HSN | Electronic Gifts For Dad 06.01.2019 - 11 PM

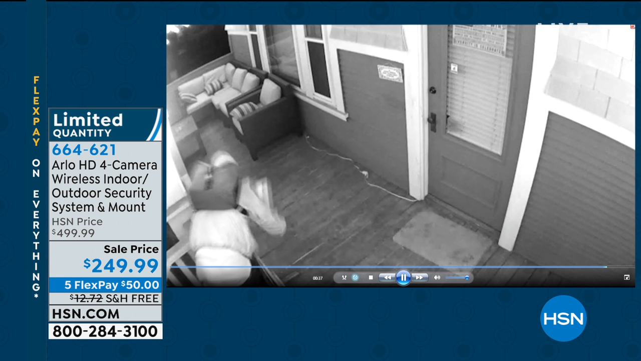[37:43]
This is at night when you see black and white. That's the night vision. So it doesn't matter if it's winter, spring, summer, fall. Look at this. This guy comes up under the, in the garage or the porch area.
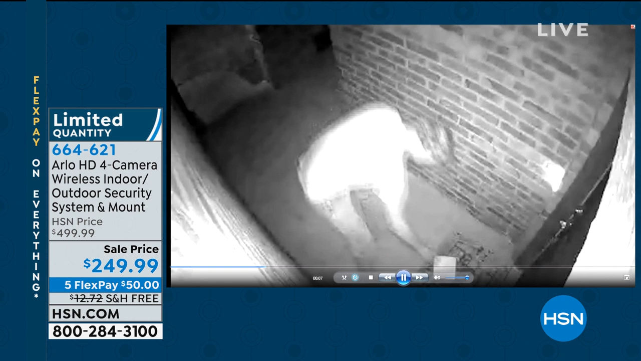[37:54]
Stole a package. Stole a package. They caught every single person on the Arlo videos that we show. Every single one of them.